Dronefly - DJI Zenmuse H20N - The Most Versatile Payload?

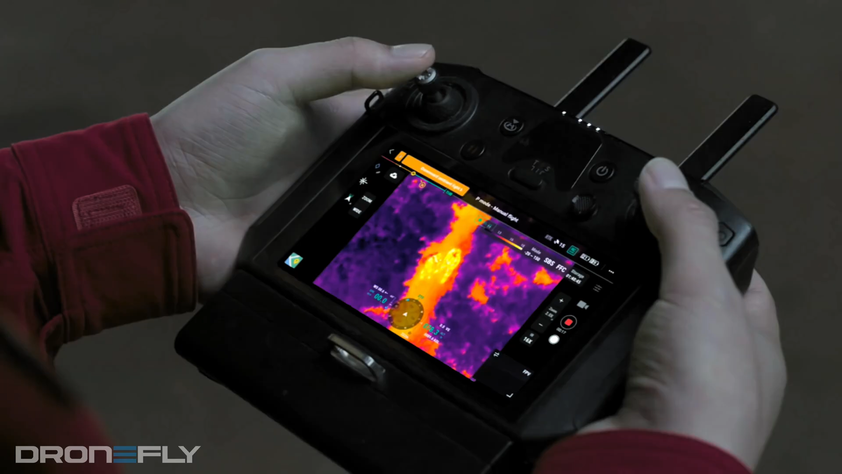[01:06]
A 2x and 8x lens,
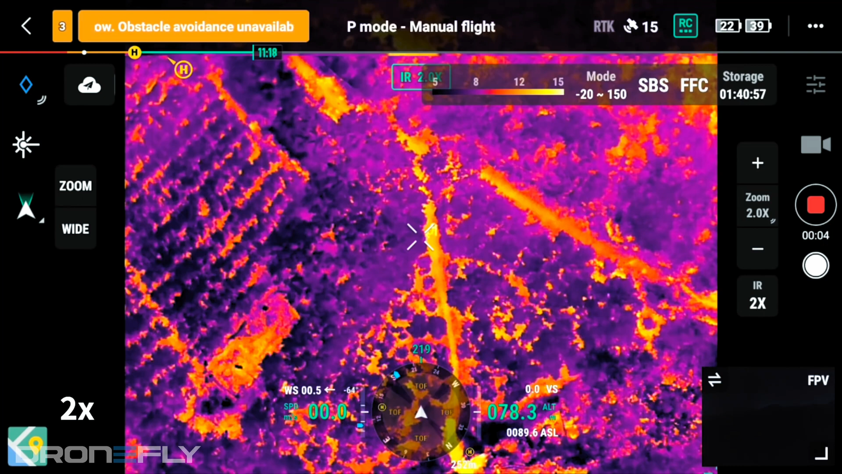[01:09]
which offer a 12.5 and 45.5 degree field of view. This effectively gives you a usable 32x
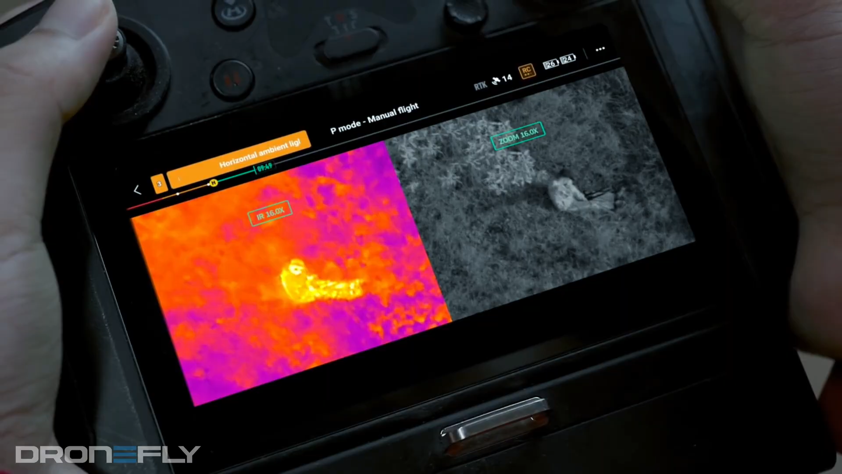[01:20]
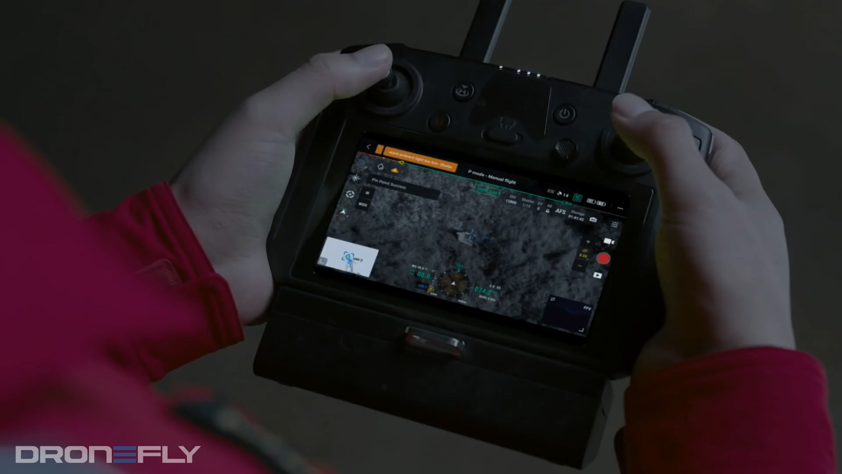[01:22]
DJI also added a laser range finder,